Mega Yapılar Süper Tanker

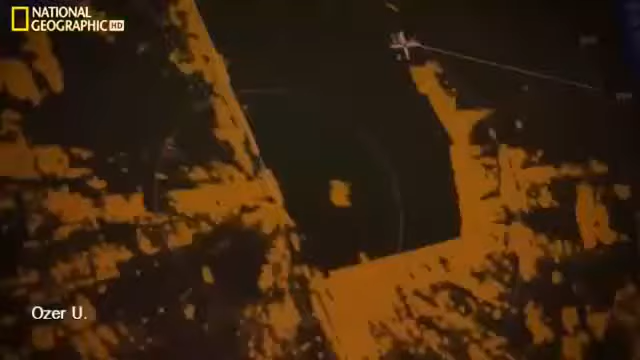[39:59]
Köprü üstünde bulunan teknoloji harikası navigasyon ve uyarı cihazları etrafta bulunan bütün araçları tespit edecek,
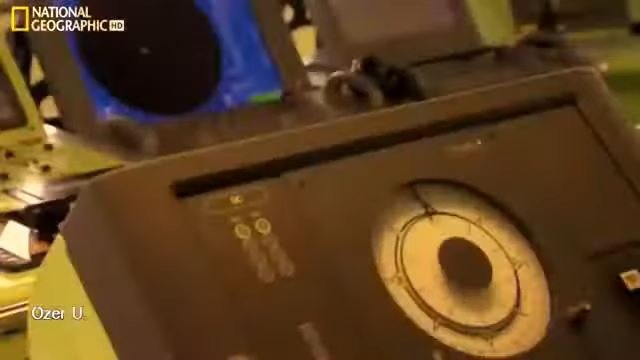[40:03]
yerlerini en yakın liman yetkililerine ve sahil güvenliğine bildirecek.
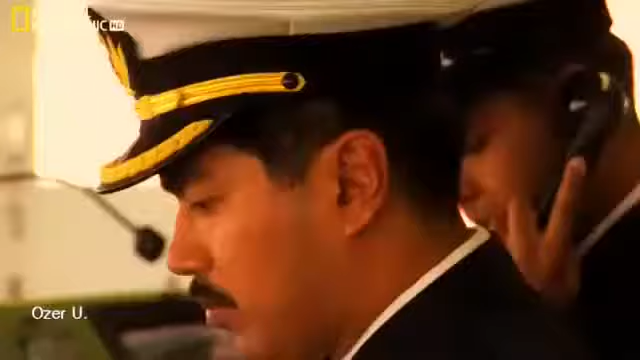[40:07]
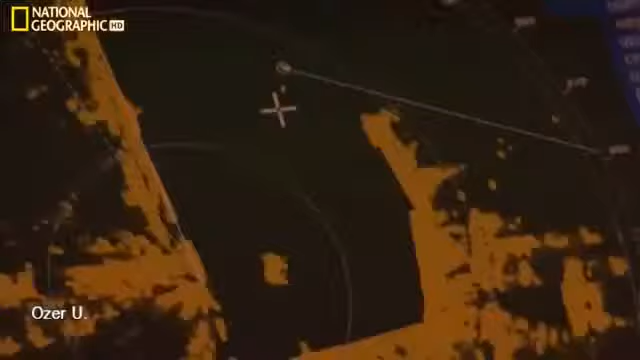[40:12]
Bunun gibi sofistike radarlar aynı zamanda tehlikeleri de tespit ederler.